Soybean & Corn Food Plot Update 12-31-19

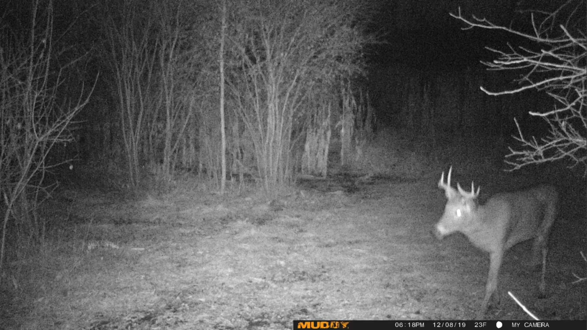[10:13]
right so this is right next to the last food pot I was at in the video and uh this buck right here I believe is six years old we got about three years of history with him and he's definitely the biggest buck I know about out there I mean he puts this buck to shame even though this is a still a nice buck but the other buck is just extraordinary and this right here is another nice buck we have about three years of pictures with him too he's grown quite a bit
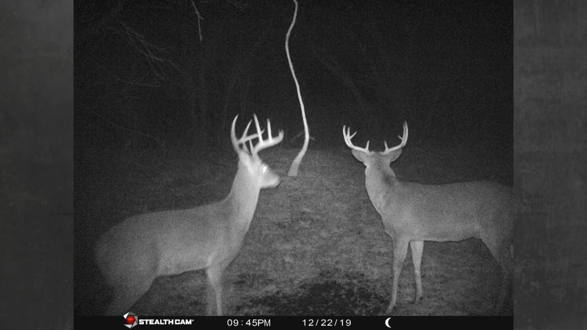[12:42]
we have three years of history with and I hardly he hardly ever uses the mock scrapes but the one on the left is always hitting it so I think some of them are more aggressive than other ones on the mock scrapes and some are a little shy like this one's really aggressive I got tons of pictures of that one as you can tell these does and fawns are crazy about this thing too and it's just crazy how many pictures you can gather here and this buck right here is a really smart one he hardly ever comes in I am just so glad I set up a few of these vine mock scrapes this year because they I've just gathered tons of information I mean these spots were already decent spots already